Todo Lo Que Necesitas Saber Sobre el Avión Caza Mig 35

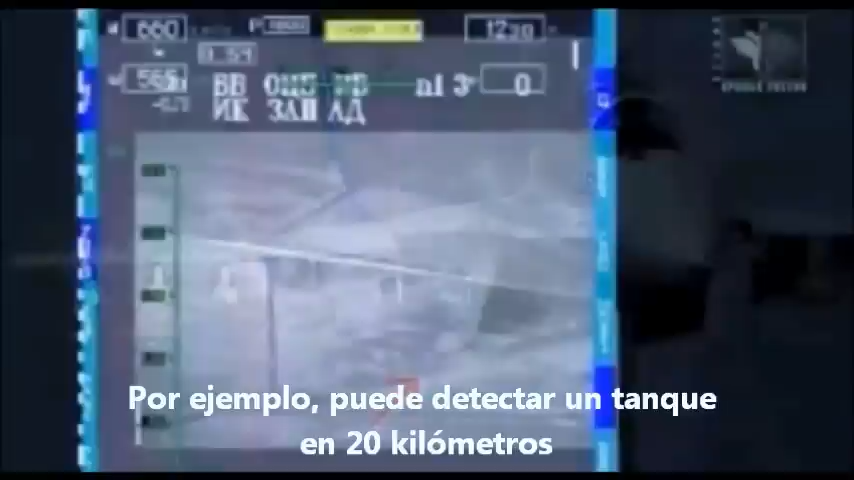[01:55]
For instance, it can detect a tank at 20 kilometers.